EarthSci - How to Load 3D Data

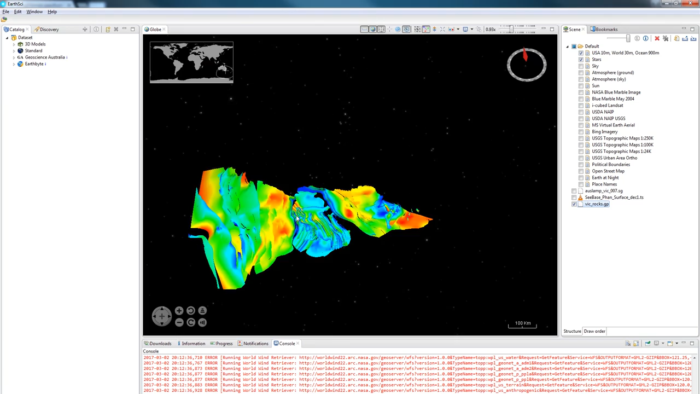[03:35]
And there it is loaded into Earthside. Thanks for watching this video and getting 3D data into Earthside.